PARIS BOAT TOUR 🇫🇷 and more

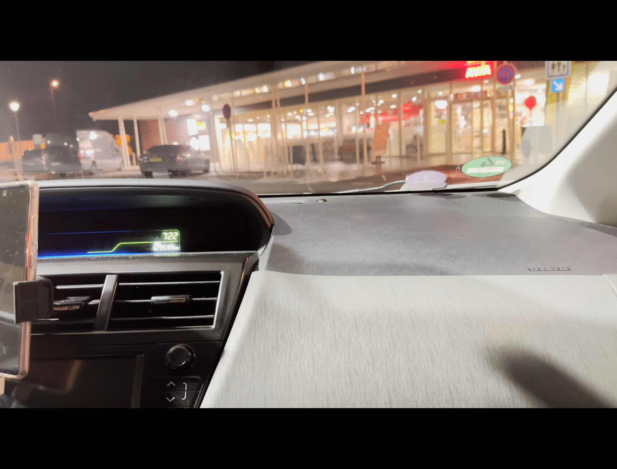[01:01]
It's 7:22. We are already in France, and this is the first gas station that we encountered.